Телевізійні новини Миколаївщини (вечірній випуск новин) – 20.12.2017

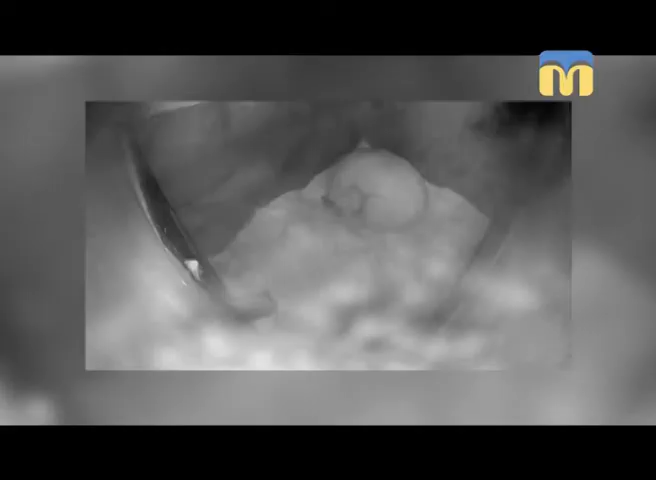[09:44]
Це відео з камероспостереження, яке встановлено у Барлозі. На ньому видно, як ведмедиця-зефірка народжує свого малюка. Ось мати вже доглядає за новонародженим, оберігає його.
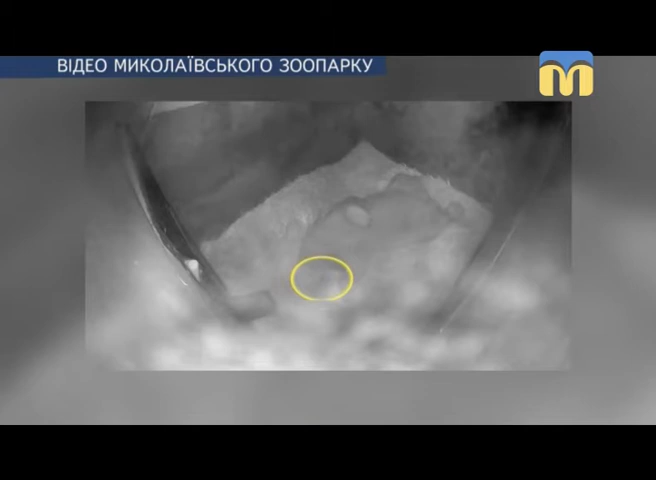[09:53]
Інколи залишає самого, і тоді можна побачити, як ведмежатко рухається.
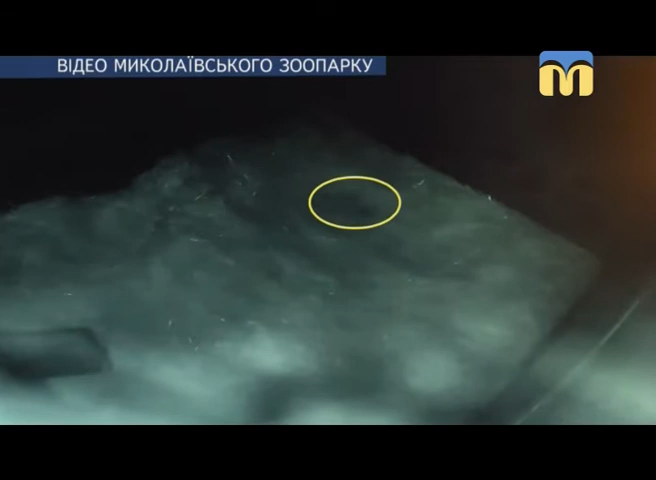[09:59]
На екрані це лише маленька плямка.